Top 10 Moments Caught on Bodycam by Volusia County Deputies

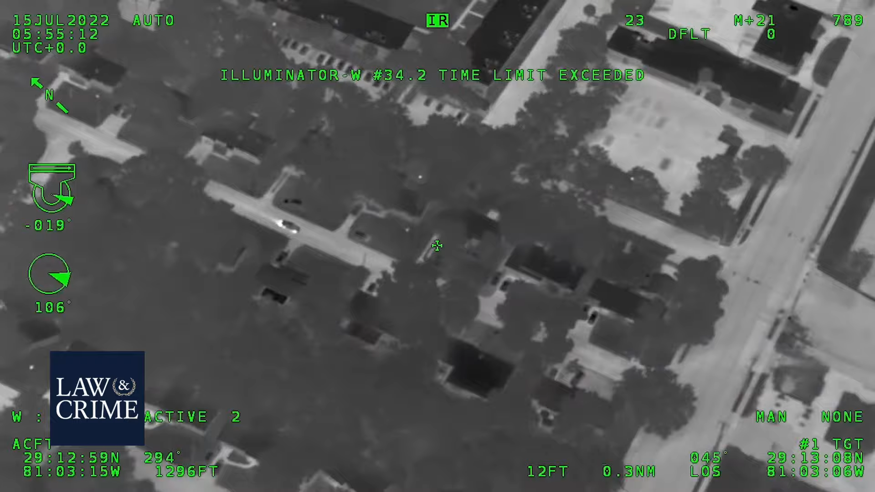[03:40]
Southbound Maplewood coming back out towards Mason.
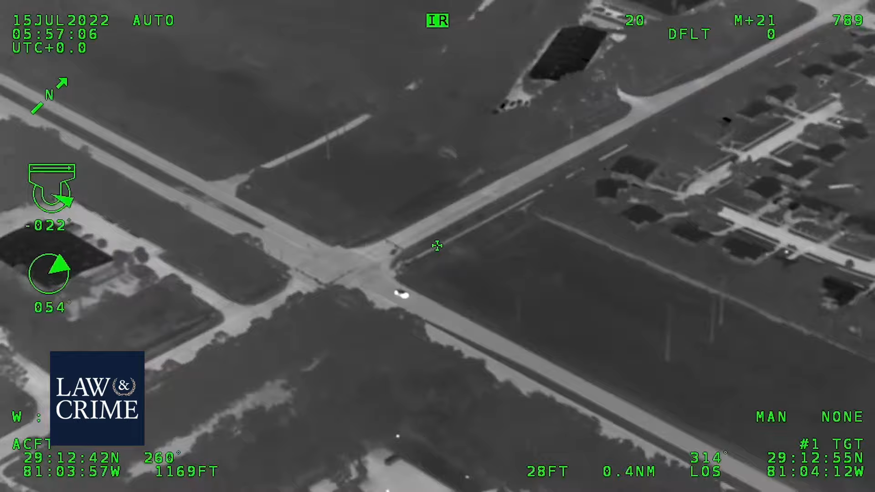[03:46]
Northbound Clyde, just past Jimmy Ann, northbound. Coming up to Bill France. County has charges, Air 1's on top of it.
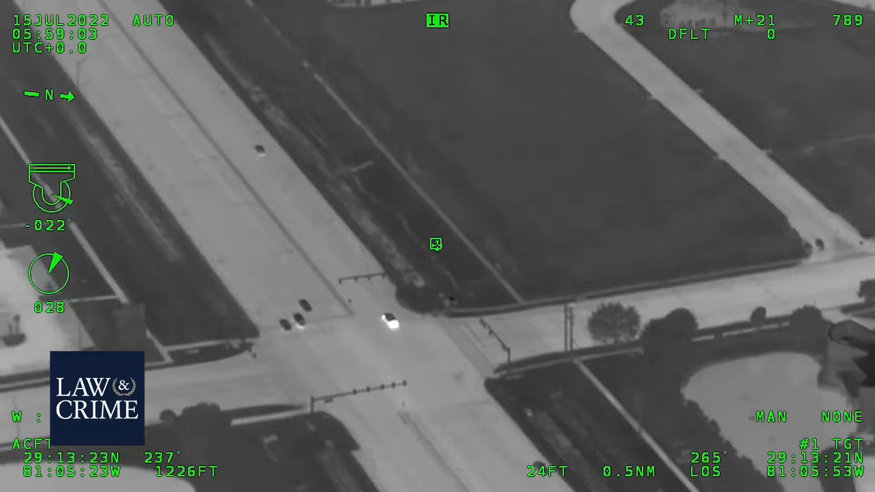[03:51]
Yeah, 95 northbound at LPGA.
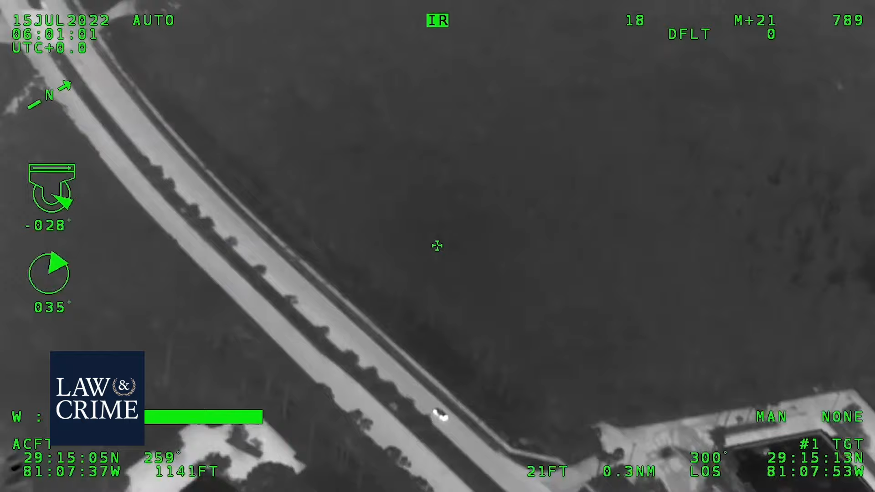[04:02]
Still westbound, State Road 40, high rate of speed, just past Timber Creek. Northbound, State Road 11, from 40.
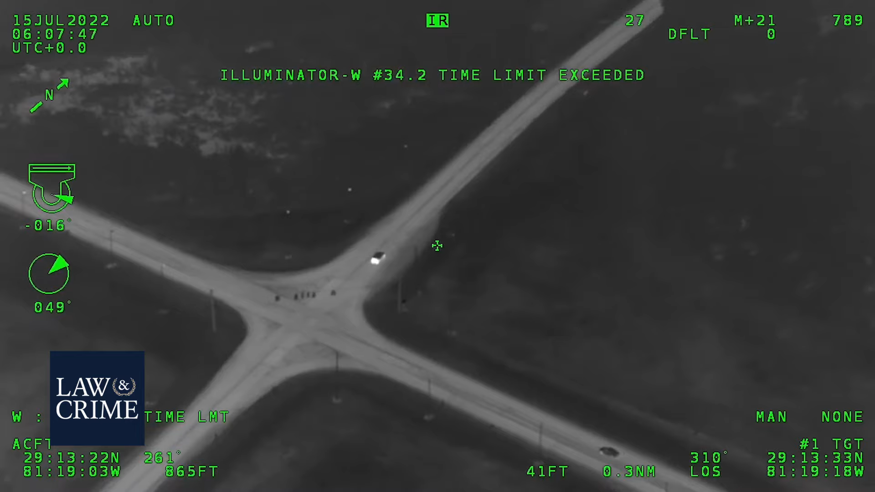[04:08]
Okay, they are parked at the 90 degree turn.
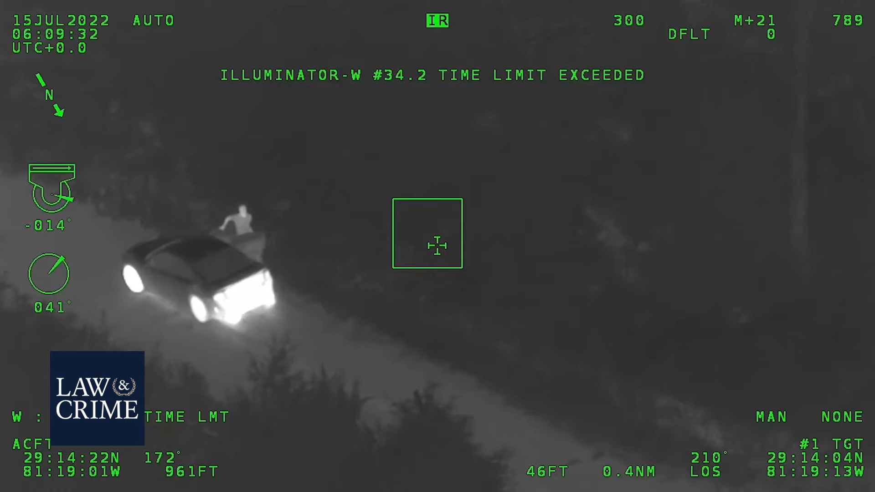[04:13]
Passengers out of the vehicle. Okay, how many occupants we got here? 1, 2, 3. Three occupants bailed out of the vehicle. Clinton Cemetery Road at the corner. Yeah, so far all three are together.
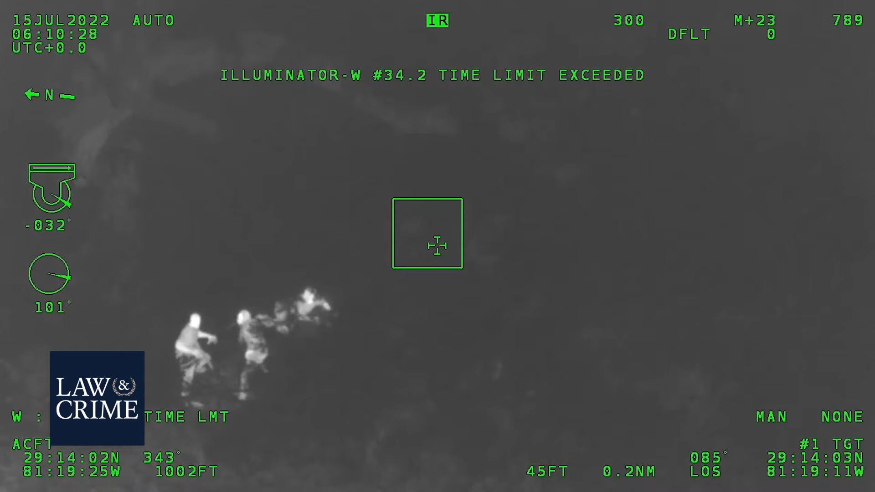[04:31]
They're just kind of huddled down in the woods here. Just south of the vehicle.
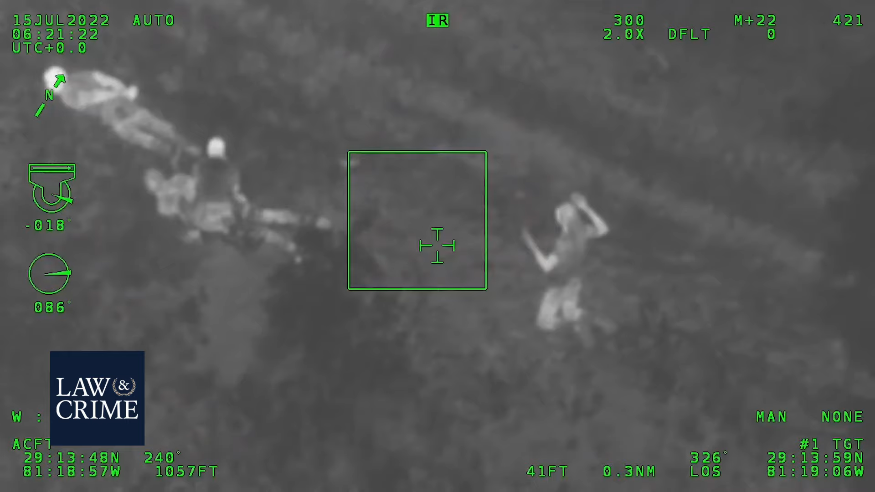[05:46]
Hey, get your hands up. You're going to get bit.
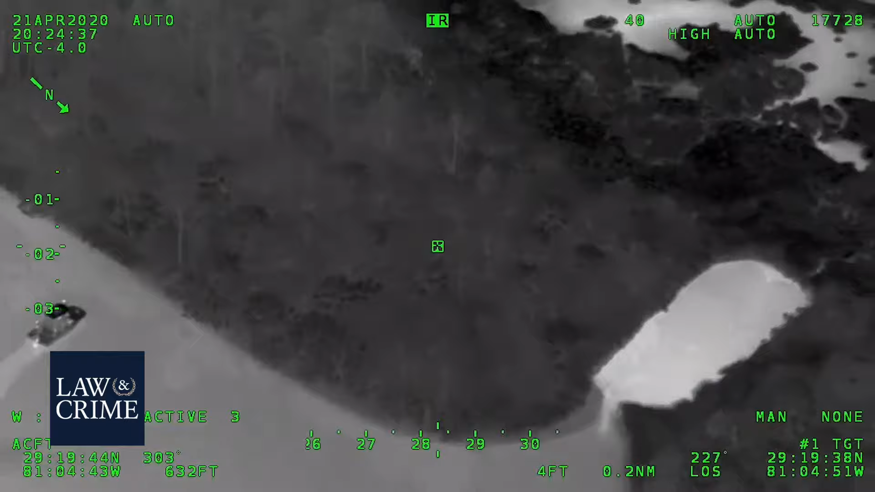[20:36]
And he's starting to move to the north a little bit.
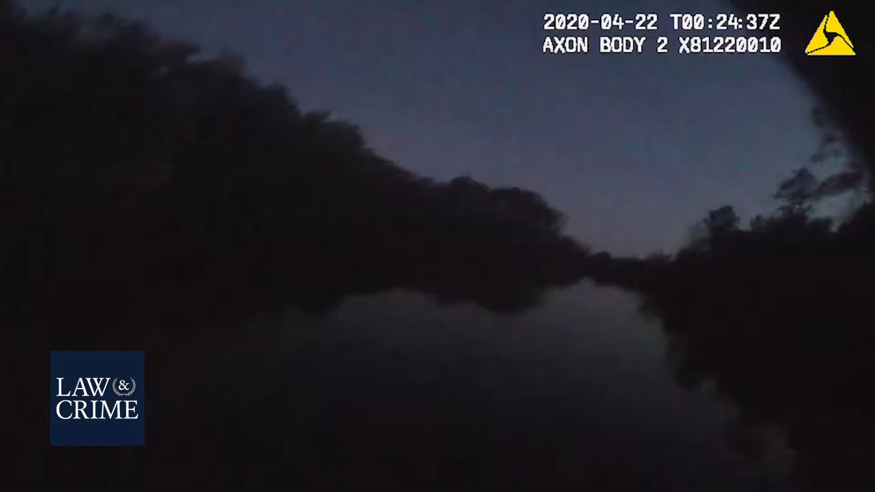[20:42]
So he's going, moving a little to the north.
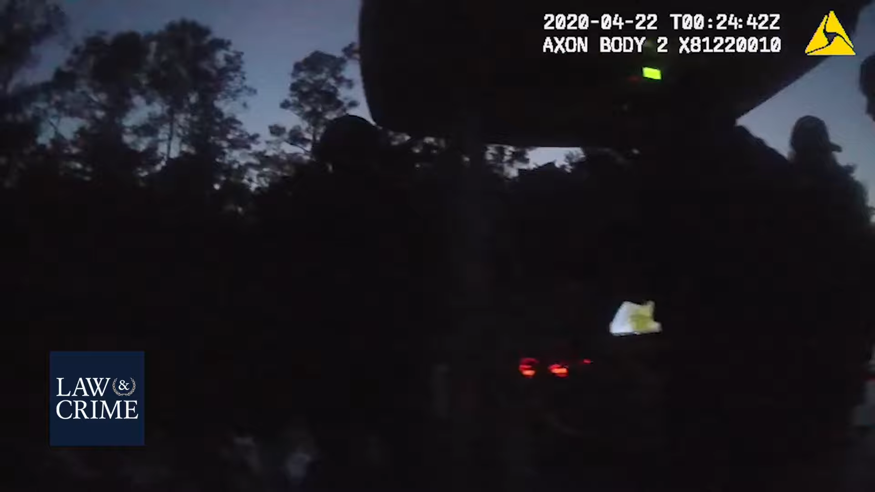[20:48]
Copy, all right. The dog and three guys are going in now.
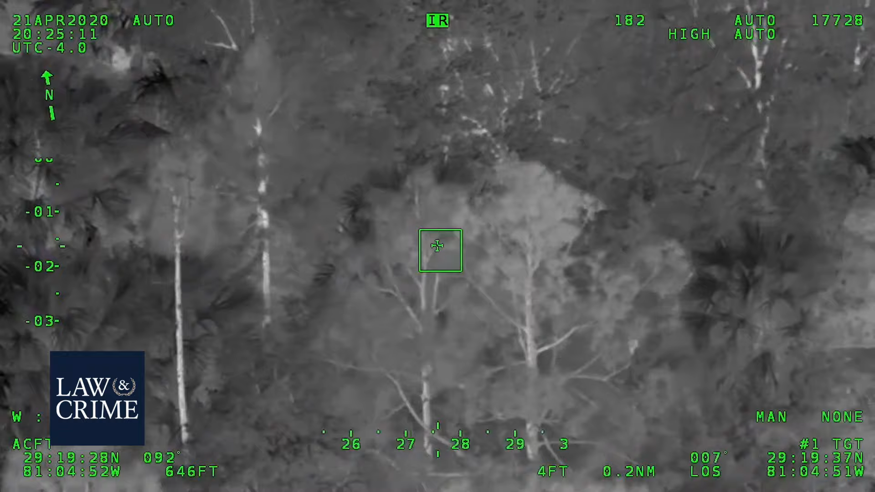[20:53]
And the other guys, we're going to move to the boat. Move to that end. He's hiding behind a tree, peeking around a tree, looking for you guys.
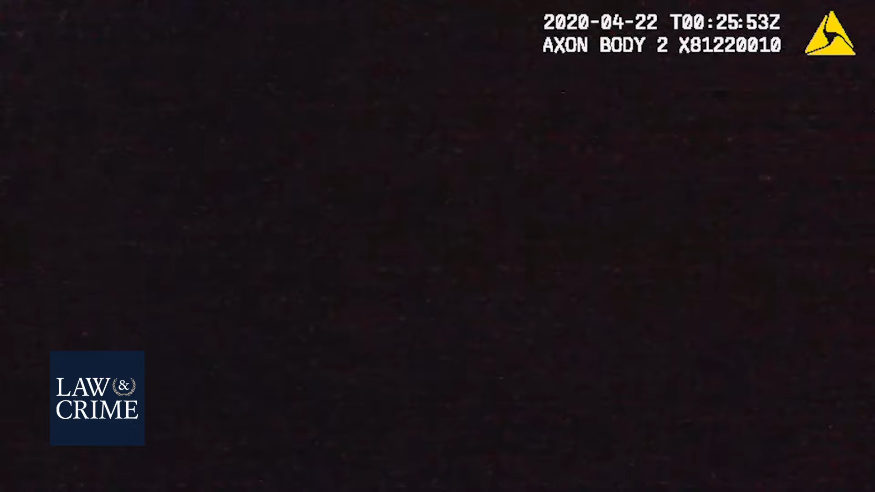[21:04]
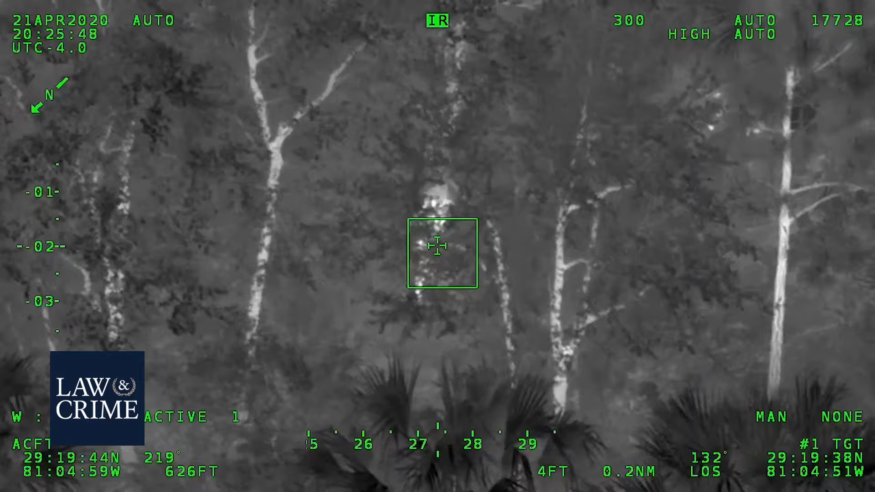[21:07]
Your dog's right by him. He's right beside you, canine. Right beside you, canine. Out your right side, your right shoulder. 5 feet from you, behind a tree.